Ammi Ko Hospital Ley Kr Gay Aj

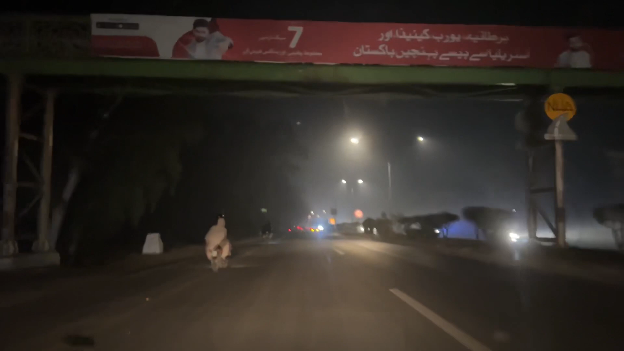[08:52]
फोगी फोगी नजर आ रही है जी रोड फोगी फोगी नजर आ रही है और इतनी नहीं है फिलहाल
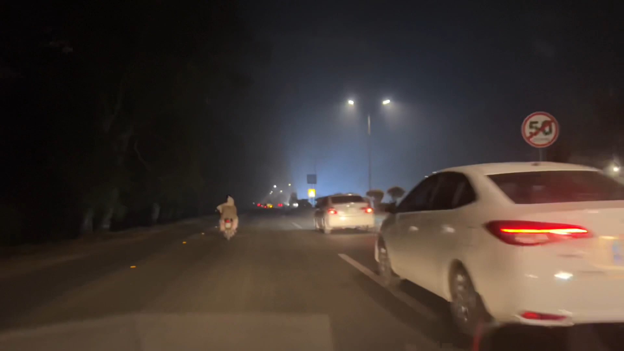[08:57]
माशाल्लाह जी माशाल्लाह कितनी सोनिया लाइटा
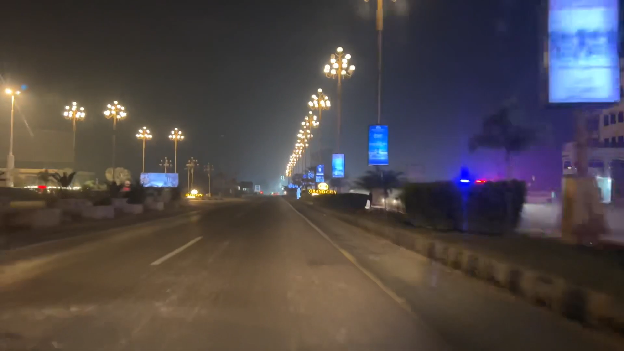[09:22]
हो सर सराई तू अपनी रोडा दर उधर पता लग सके फोक है कोई ए तको जो असा थोड़ा सा अगर आए हैं तो इस तरह इसरा वा जिस तरह नजर आ रहे हैं थोड़ा ज्यादा
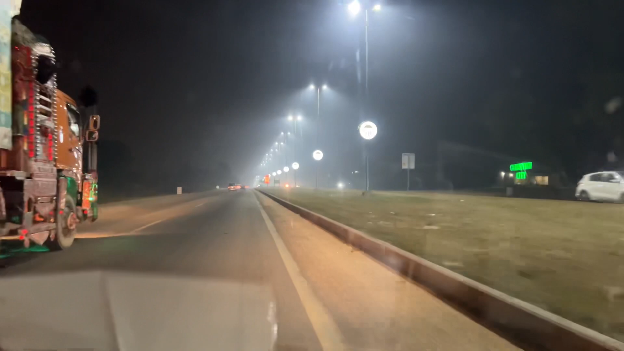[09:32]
धुंधला इस तरह वा इस तू ज्यादा अजे तक फोक हो नहीं आई इस तरह फिलहाल जो स्टिल
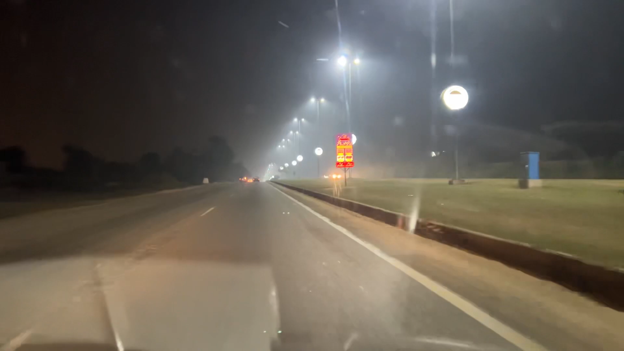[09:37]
आवन लगी है थोड़ा सा पिछले साफ हो जल मैं क्लिप बनाया वै और हूँ तक फिर हो गया वै
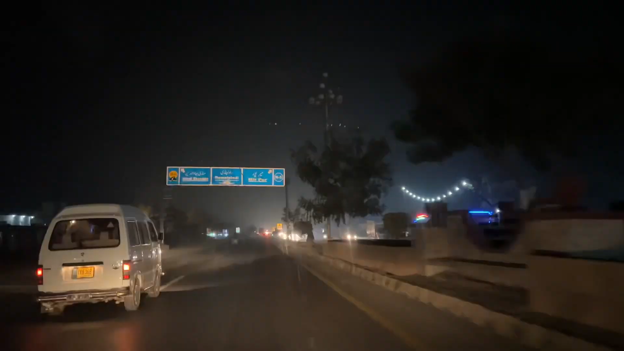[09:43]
दो जो सर मिरपुर बोर्ड आ गया वै अगू यू टर्न है ये नहीं इस तू अगला यू टर्न है यू टर्न मारना है हेलो जी इस तरह यू टर्न आ गया जी इतने यू टर्न करना
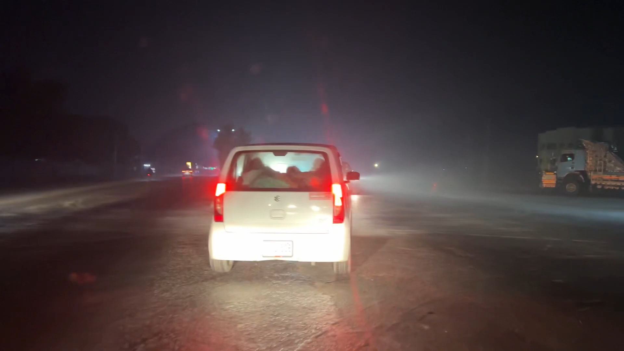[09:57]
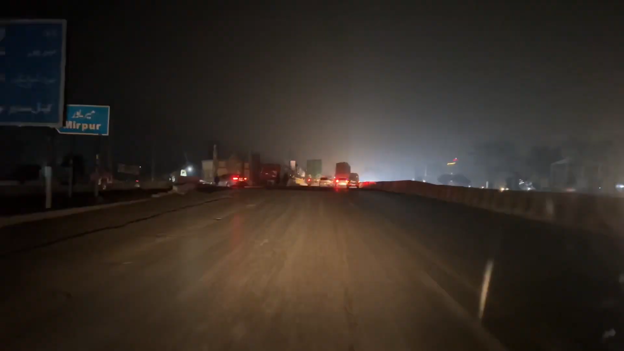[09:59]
अभी यहाँ से लेफ्ट मारना है जी।
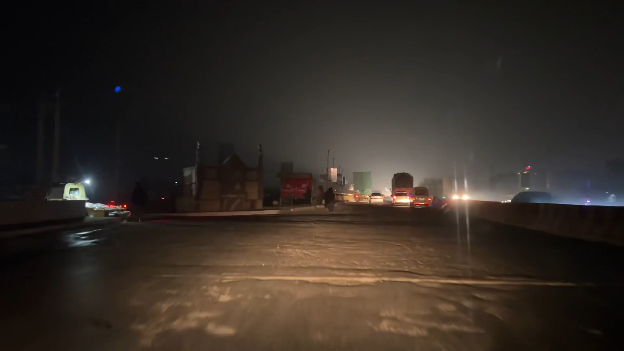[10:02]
ये हम लेफ्ट हो गए माशाल्लाह, बड़ी सोहनी मस्जिद है।
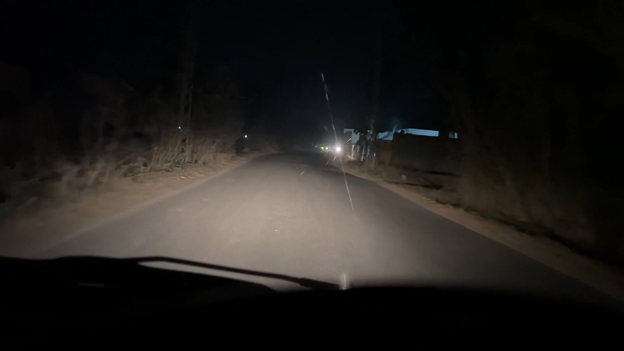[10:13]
असा हम अपनी रोड पे गए, शकरीला रोड है तो घने रास्ते, कोई धुंध नहीं नजर आई, कोई धुंध भी नहीं। मैं रोड फिर थोड़ा थोड़ा फोकी नजर आना इधर तक पूरी, जिस वे इस रोड पर आया जरा भी नहीं पता लगा भी फोकी शोकी आया है।